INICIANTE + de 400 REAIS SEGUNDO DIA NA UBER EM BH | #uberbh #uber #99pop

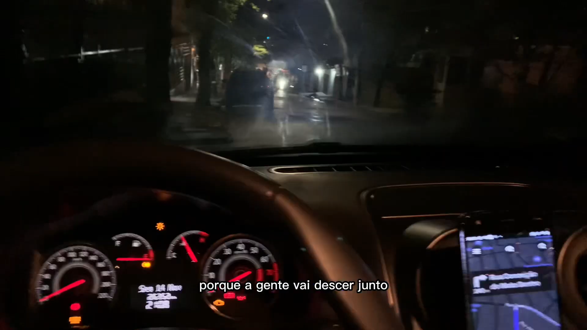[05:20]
E ao chegar lá no posto, eu vou revelar para vocês aqui o quanto que eu ganhei abastecendo 50 reais.
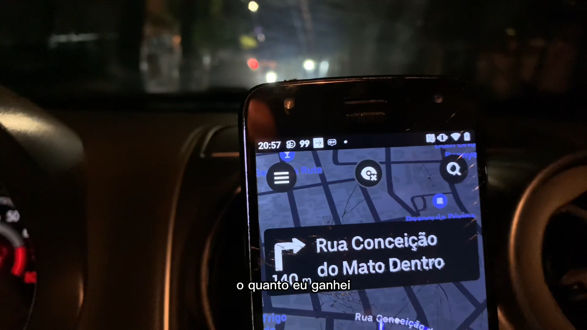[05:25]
Tá bem? Então, já vamos ligar aqui, ó.
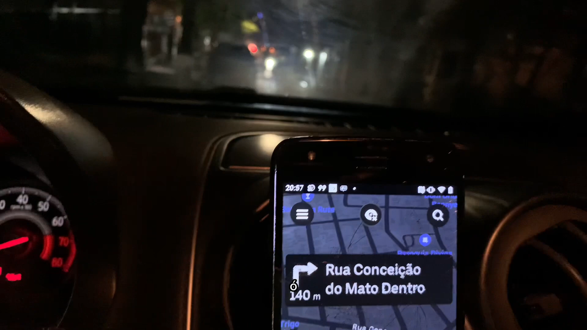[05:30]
Ligamos. Vocês vão acompanhar que o posto está bem pertinho da gente aqui. E a gente segue para lá. Então, simbora,
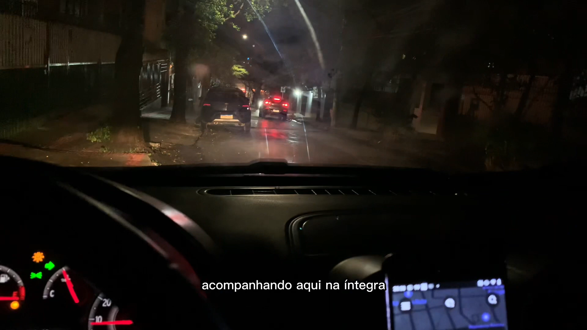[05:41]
acompanhando aqui na íntegra tudo que aconteceu nessa segunda-feira, galera. Vem comigo. Olha que eu descendo, concessão do mato dentro. Está bem aqui abaixo.
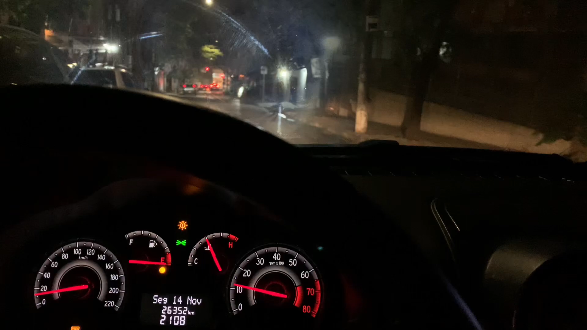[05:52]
A gente vai para lá, vai abastecer. Acompanha aí, ó.
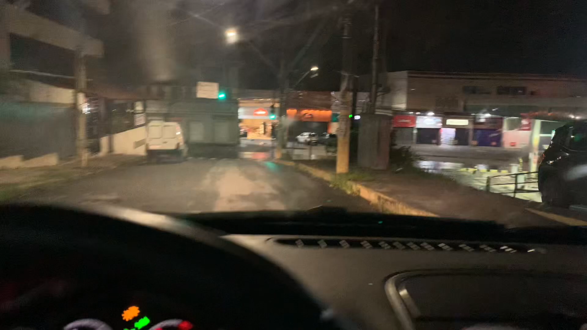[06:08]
Pô, nosso posto está bem aqui à direita. A gente já vai vir para cá agora.